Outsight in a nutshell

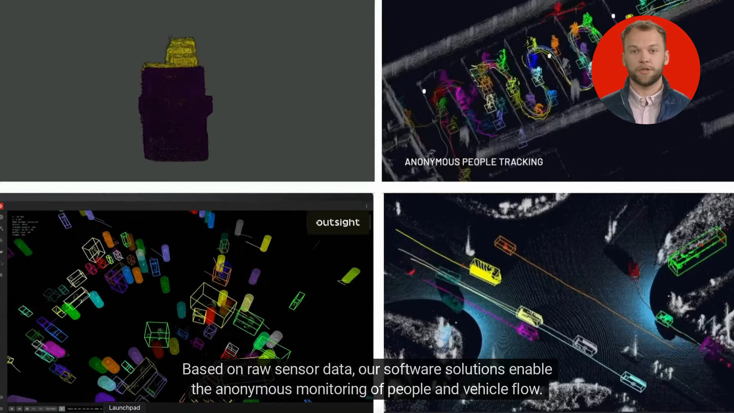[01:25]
our software solutions enable the anonymous monitoring of people and vehicle flow.
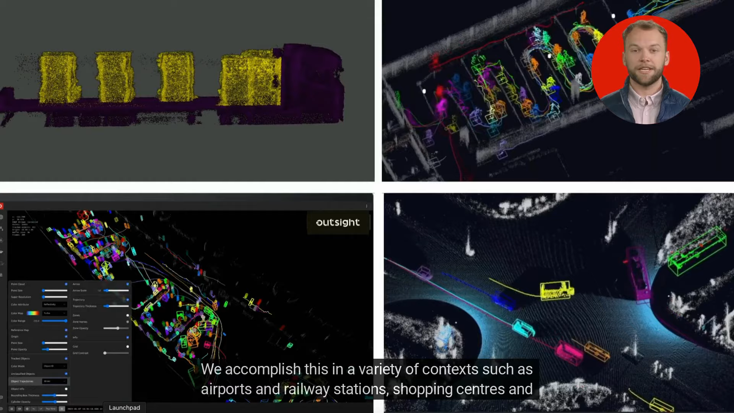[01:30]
We accomplish this in a variety of contexts such as airports and railway stations, shopping centers and sports facilities.